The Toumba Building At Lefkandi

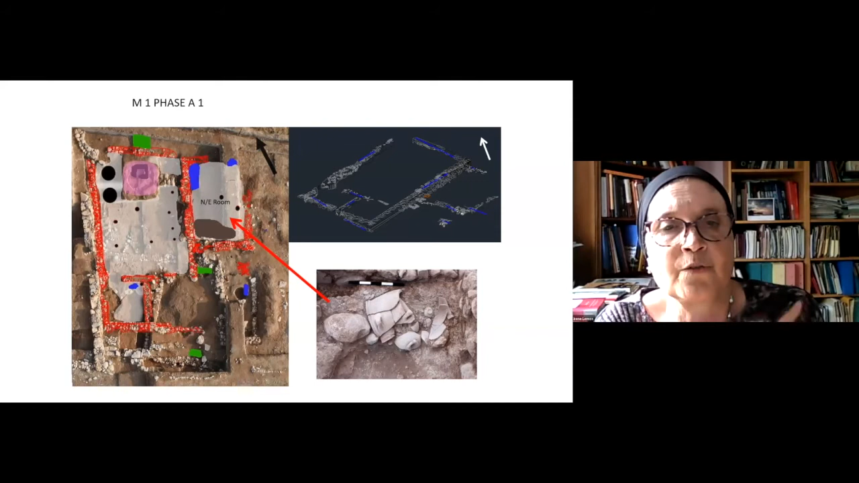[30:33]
These are marked on the planning black and on the other hand the smaller cycles syndicated post holes which must have support in wooden posts that divided internally the space of the main room. In the northern end of the main room was found an elaborated hearth. Can we have the next one please?
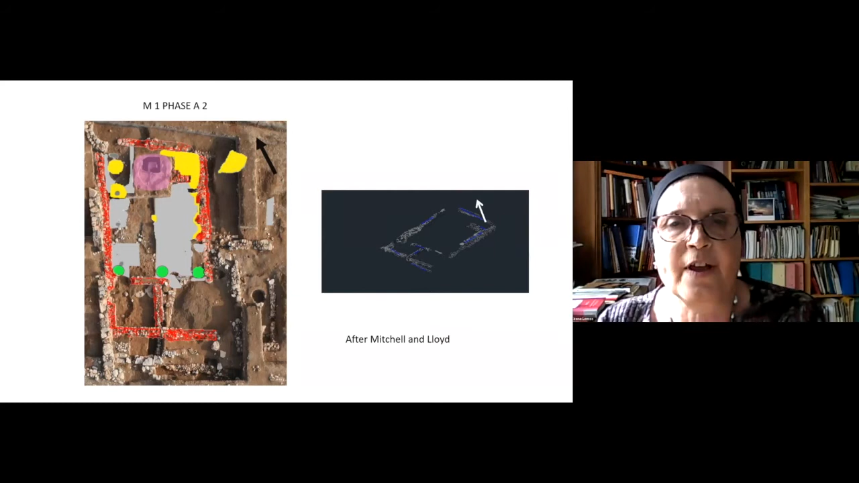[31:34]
At the end of this phase leveling material covered build M1A and prepared the area for the construction of building M1B. Next slide please. During the same period of the building M1B a long and narrow room was also built to the southeast side of the main building which is called the annex.
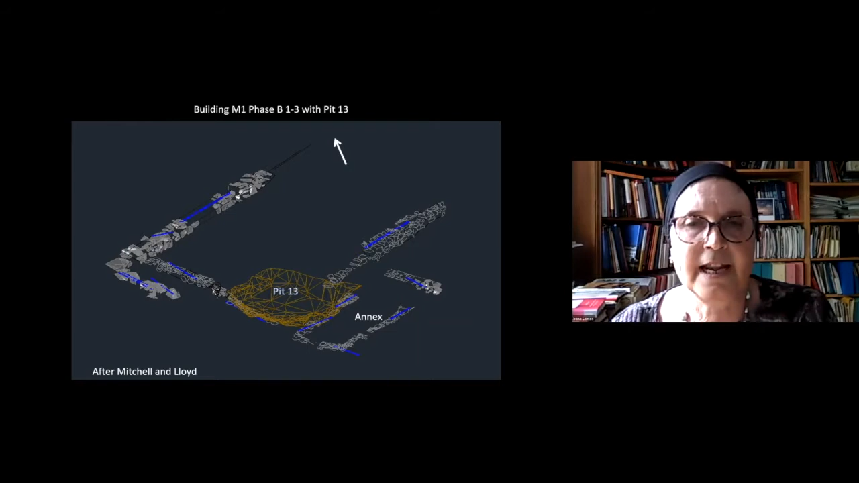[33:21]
It is noticeable that the character of the deposits indicates that the transition from the one subphase to the other were short-lived and must have corresponded with brief periods of time. Next please. The next building that occupied the area was M2 which is fully preserved because of the extensive use of the area in the later periods and the erosion that has affected the whole of the tell. Yet M2 is dated to the proto-geometric period. Later periods are also represented in the area which remains of walls that belong to structures dated to the subpro-geometric and geometric periods in other words to the 9th and the 8th centuries until the abandonment of the whole tell.
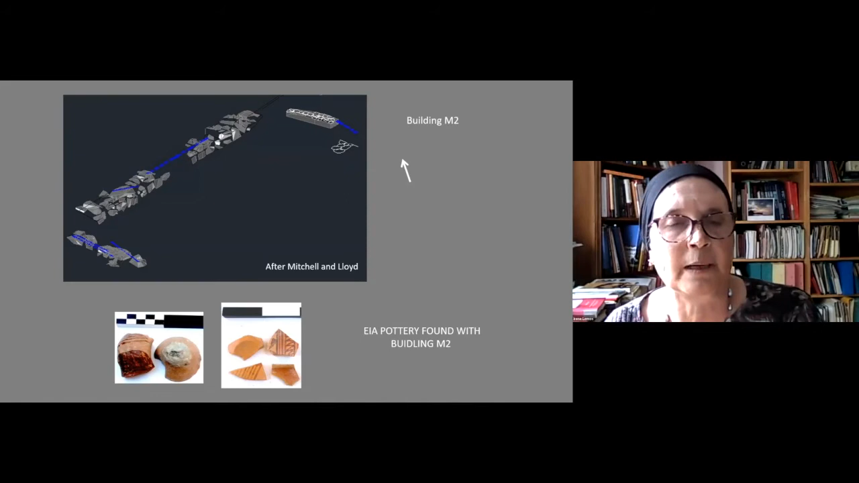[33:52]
Next please. Building M offers then evidence for a large structure with a north to south orientation.